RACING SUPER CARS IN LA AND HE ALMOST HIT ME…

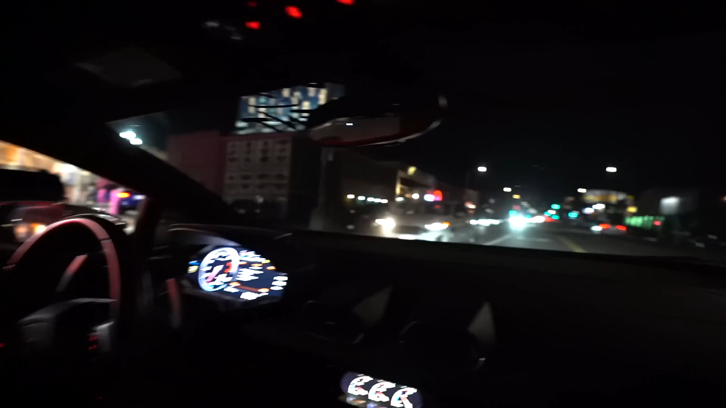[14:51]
Alright. Man, look at this traffic. Come on. Let me in, Lamborghini. Come on. Let me in. Please. I'm just gonna have to sacrifice my Thank you.
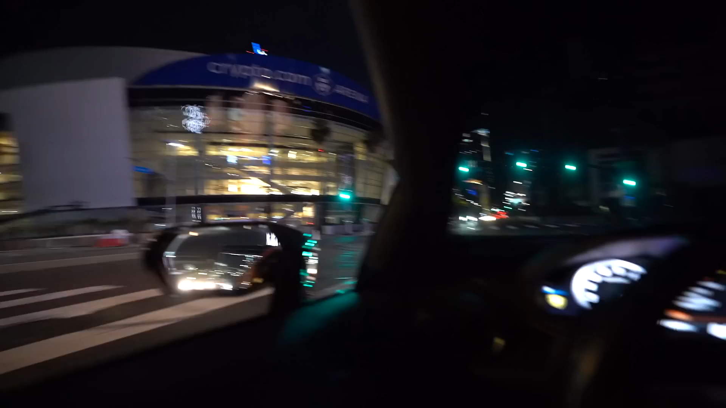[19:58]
them to their location. It says they're up here. I don't think we're gonna see them, but crypto arena though. Sightseeing champ.